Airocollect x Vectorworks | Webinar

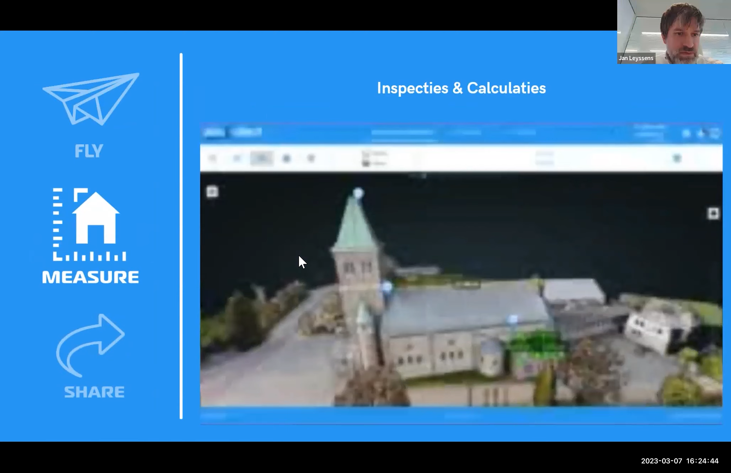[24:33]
je kan ook aan het model dat je maakt je kan ook losse foto's toevoegen je kan zeggen ik wil
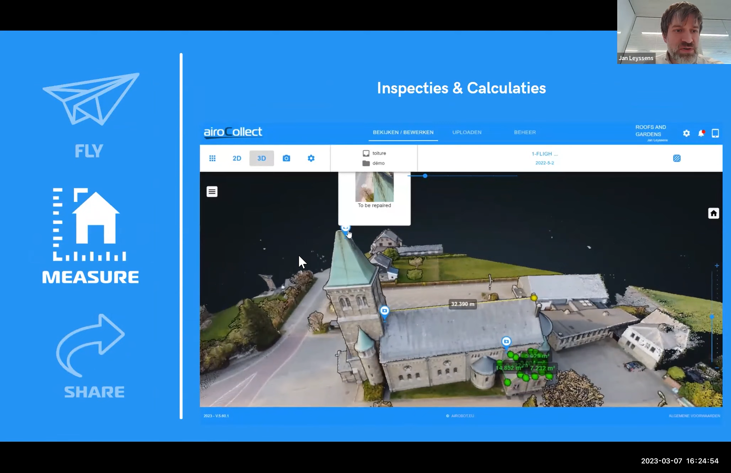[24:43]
ik trek bijvoorbeeld een foto dat is nu een voorbeeld voor dakwerkers dat kan ook voor een tuin ik trek een foto met mijn gsm ik hang die aan het model en dan kan ik zeggen oké voor op dit punt heb ik dit gezien
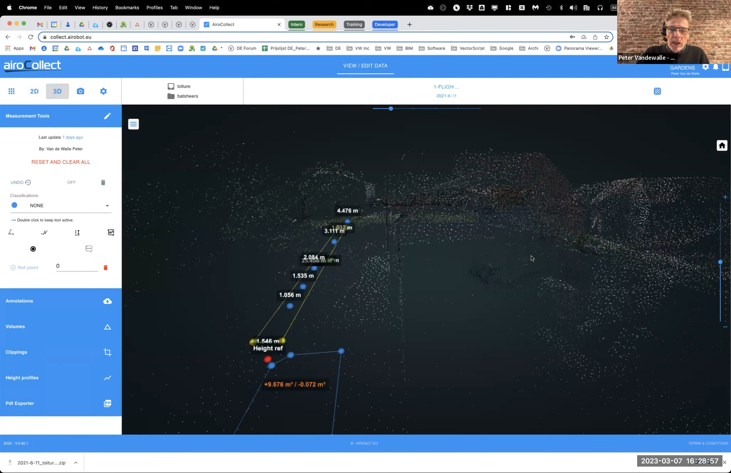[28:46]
als je dan even in 3D gaat bekijken dan krijg je hier een zicht op de puntenwolk wat Jan daar net ook al even toonde
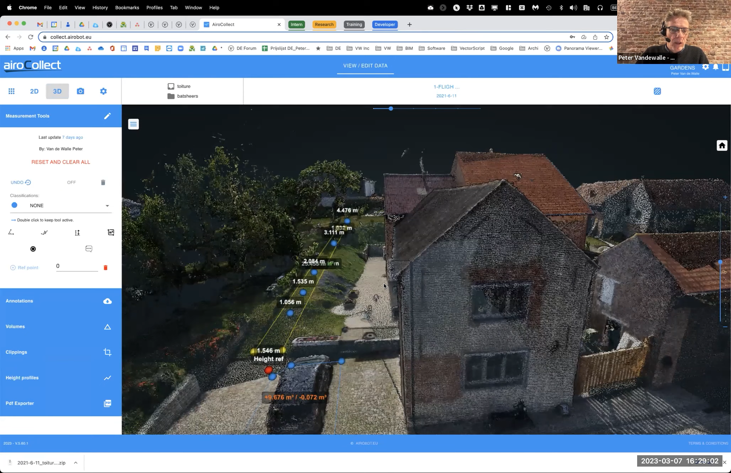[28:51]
daar kan je ook weer al maten gaan bijzitten ja
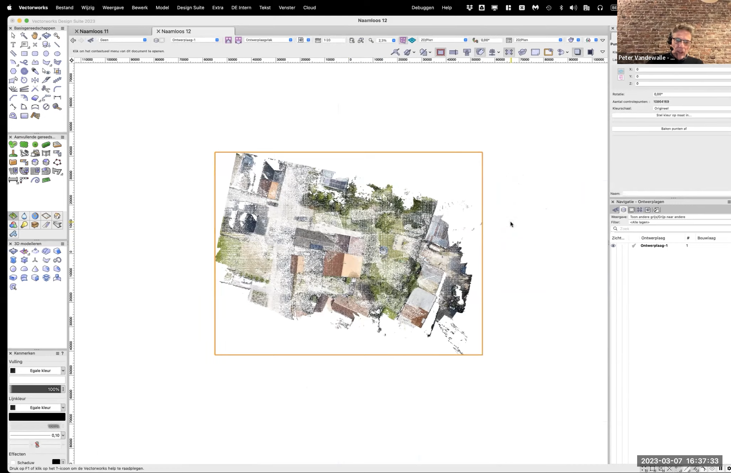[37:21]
Als je hem in 3D gaat bekijken en je hem bovenaan ziet, dan zie je dat hij al wat beter wordt eigenlijk. Dit is dus geen foto, dit zijn allemaal punten. Dit zijn dus 10 miljoen punten, bijna 11 miljoen punten, die elk een kleur hebben en ook een 3D-positie hebben. Dan krijg je dus eigenlijk op deze manier in Vectorworks je,
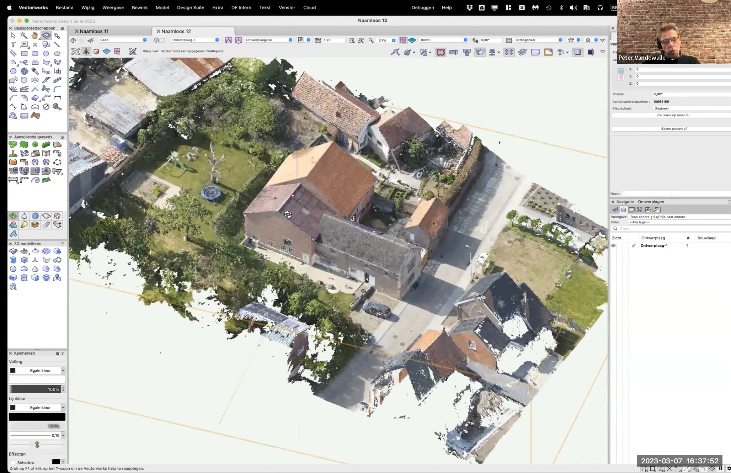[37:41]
ik zou bijna zeggen 3D-model te zien, maar dat is het niet. Het is gewoon een wolk aan punten.
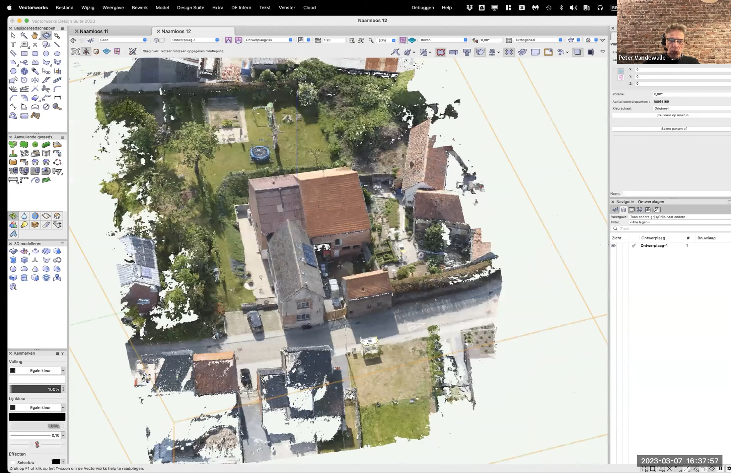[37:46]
Als ik erop ga inzoomen, dan ga je zien dat er inderdaad allemaal puntjes zijn.
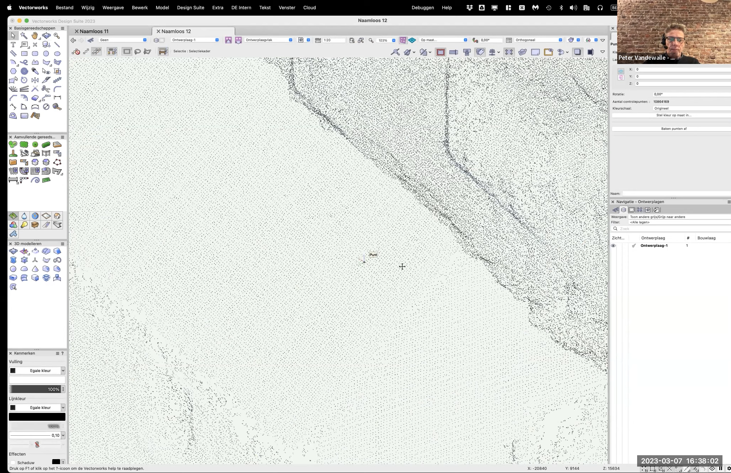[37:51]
Die puntjes hebben kleuren,
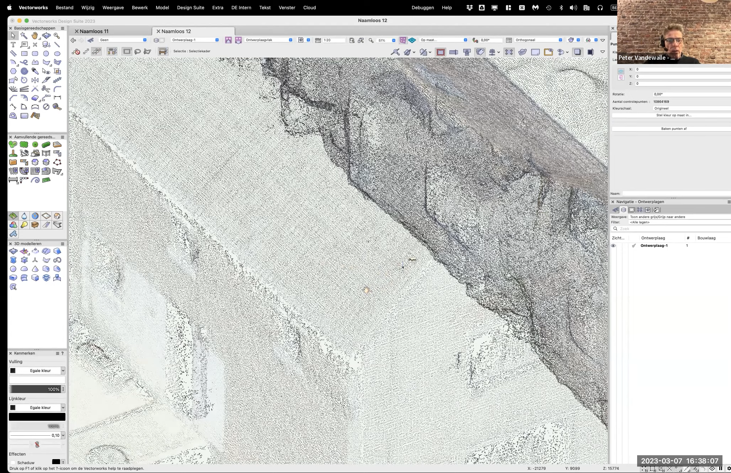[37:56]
waarmee je dus eigenlijk op iets van afstand dat beeld kunt gaan, daarvan opbouwen.
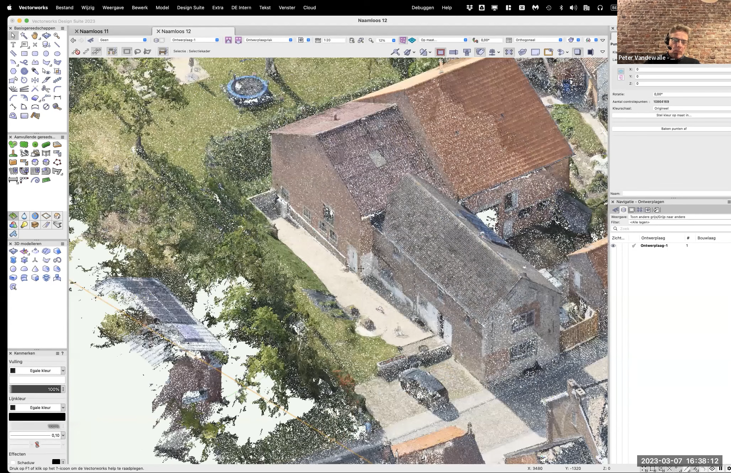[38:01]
Ja, nu, ook hier kan ik weer de check gaan doen met dat putteksel.
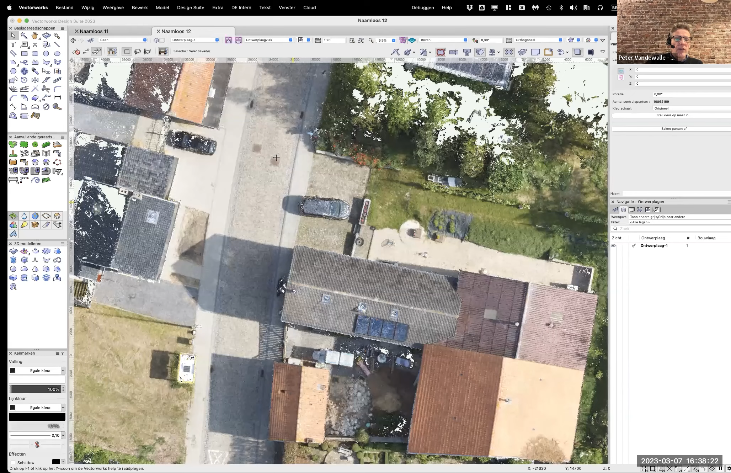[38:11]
Iets moeilijker, omdat het een nauwkeurigheid, of het aantal pexels is iets minder om het zo te zeggen,
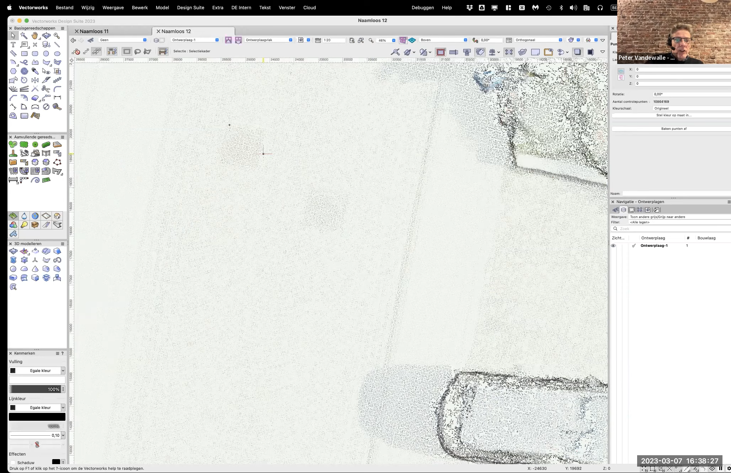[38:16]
maar als ik hier even grofweg van daar naar hier meet,
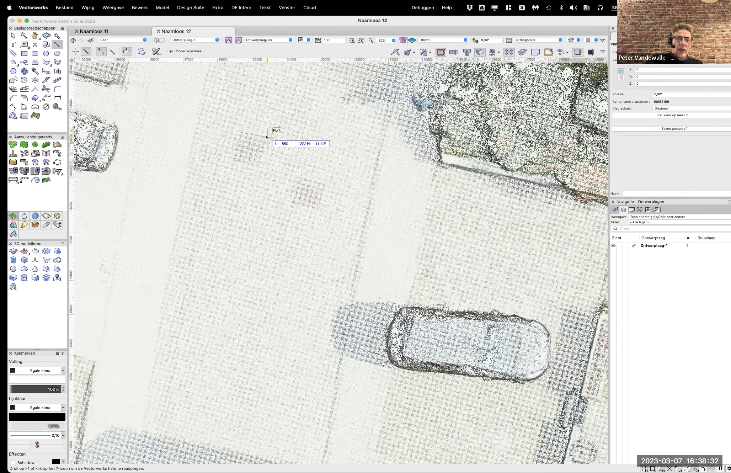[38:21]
dan zie je dat we inderdaad aan die 800 mm ongeveer zitten, dus dat schijnt ook wel te kloppen. Ja, nu, wat kan je met zo'n puntenwolk gaan doen om daar nu eigenlijk iets te gaan afleiden waar je iets mee bent binnen Vectorworks, want als het alleen maar dit is, dan lijkt het een beetje spielerij. Maar je kunt zo'n puntenwolk, als ik hem selecteer, want het is eigenlijk één object,
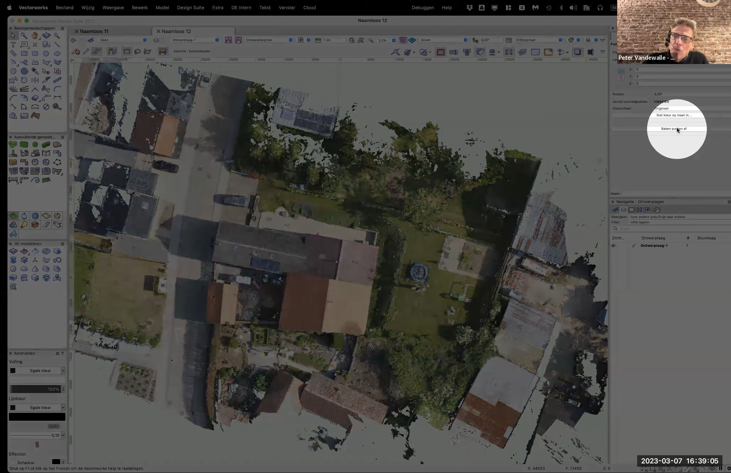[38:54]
dan vind ik in het infopalet een knop, pakken, pakken punten af, als je hem inklikt, dan krijg je bij die puntenwolk een aantal gereedschappen die zitten bovenaan. Ik ga gebruik maken van een polygoon tool, en ik ga gewoon grofweg even rondom het terrein een zoneafbakenen.
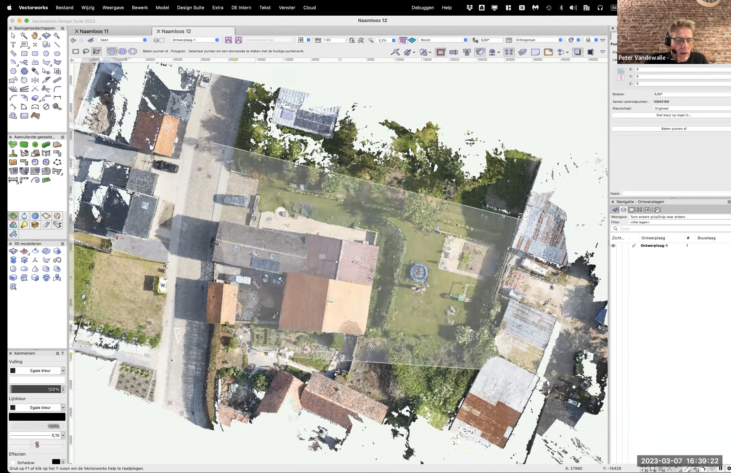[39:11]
Dan moet ik me eigenlijk vragen om dat stuk uit de puntenwolk uit te snijden. Dus nu krijg je eigenlijk een beperktere beeld
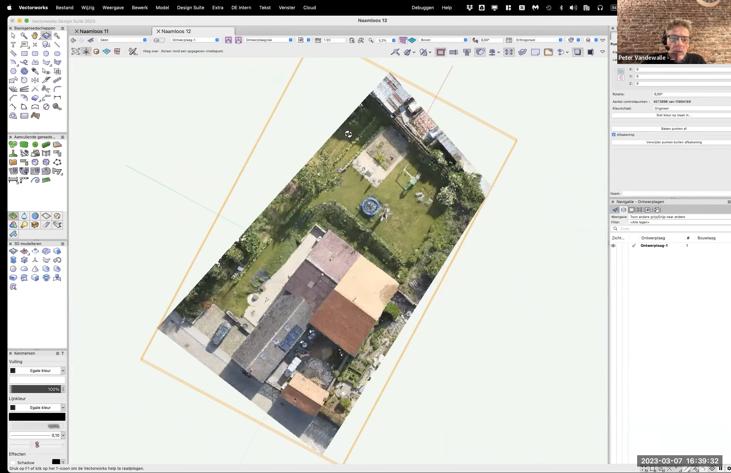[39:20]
van het terrein waar we mee gaan werken. Oké, we zijn nu even in een voorraanzicht bekijken, dan kom ik hierop uit. En ik zou dus nu eigenlijk een snede kunnen gaan maken, want ik kan die actie nogmaals herhalen.
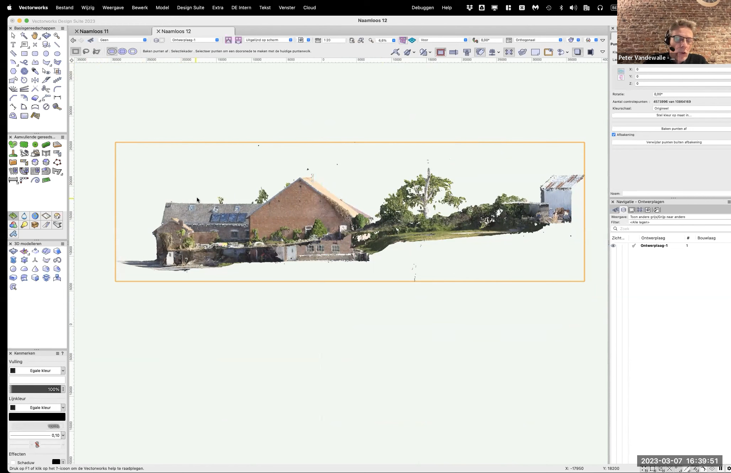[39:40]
Ik baak een punt af. Dan ga ik de rechthoek tool gebruiken. En dan neem ik typisch een heel platte horizontale snede, een rechthoek, op die manier.
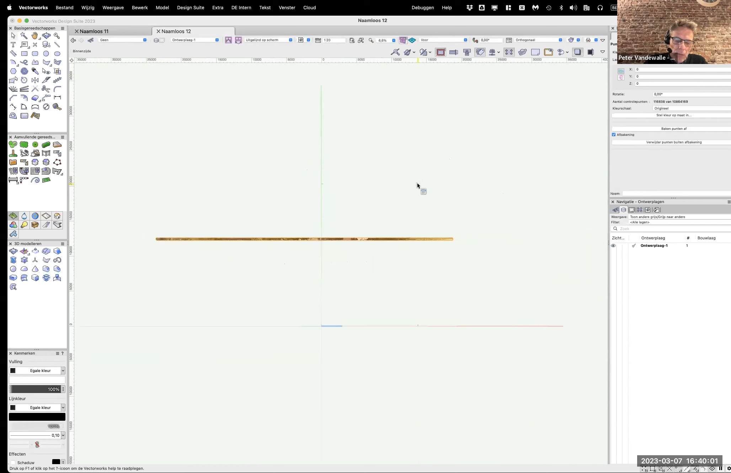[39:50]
Als ik die in een bovenaanzicht ga bekijken, dan heb je eigenlijk een beetje de outline van... het gebouw. Of tenminste, dat kan je eruit distilleren.
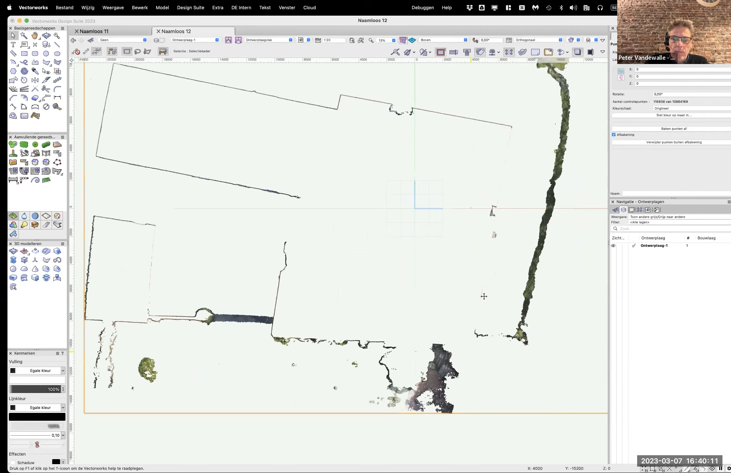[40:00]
Als je dat gaat combineren met de perceelscherms van daarnet, dan ben je eigenlijk vertrokken om de plant te gaan tekenen.
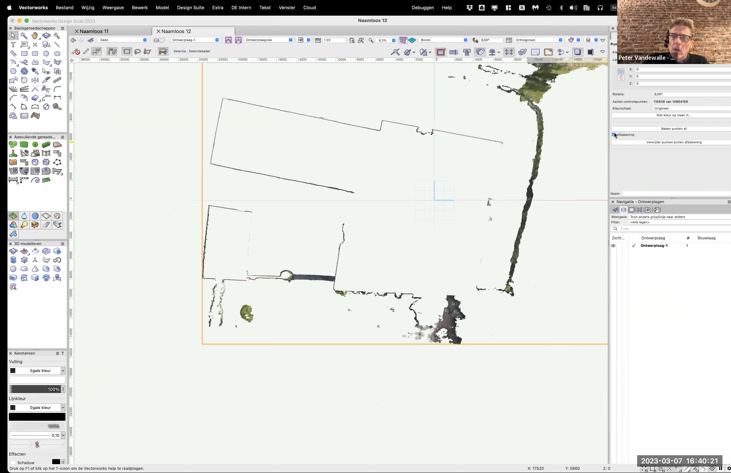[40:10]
Terwijl kan ik ook, want die punten zijn niet definitief, je kan de afbaken niet ook gedaan maken.